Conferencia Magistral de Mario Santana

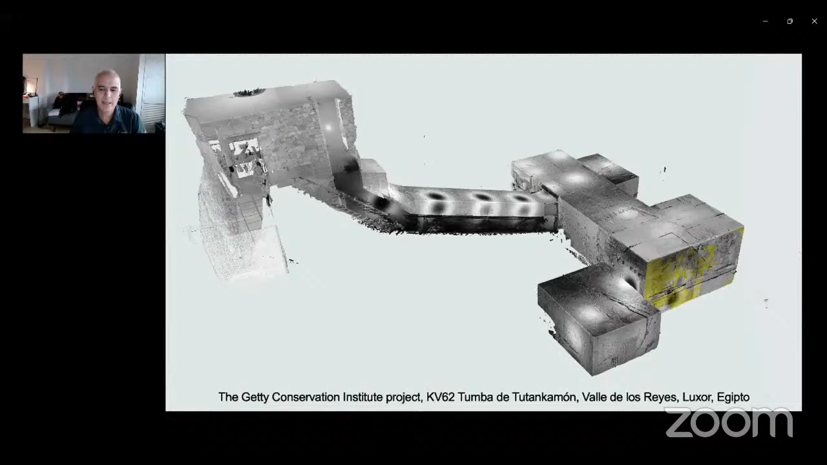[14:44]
Aquí pueden ver la superficie de esta tumba, de la tumba de Tutankamón, de la KV62, que se hizo en 4 días de levantamiento. Este es otro ejemplo, Neopafos en Chipre, donde estuvimos también trabajando. Aquí pueden ver el creciente ritmo de innovación dentro de la tecnología. Podemos
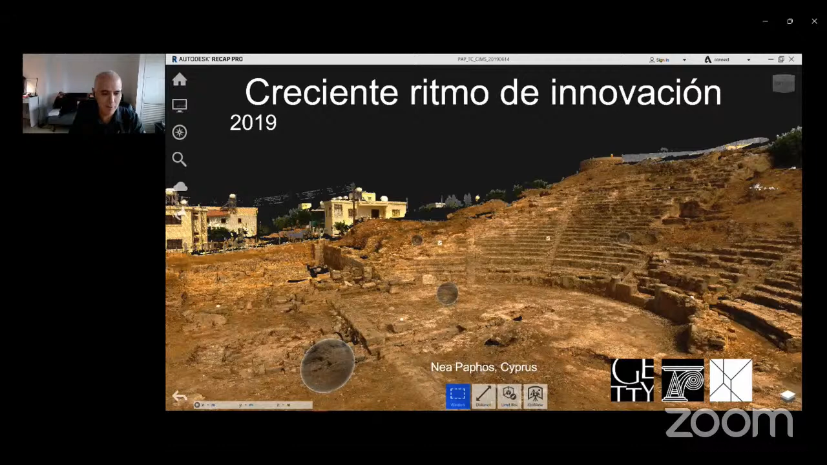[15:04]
capturar muchísimo más información en un tiempo mucho más corto. Y podemos generar, por ejemplo, estas nubes de punto tridimensionales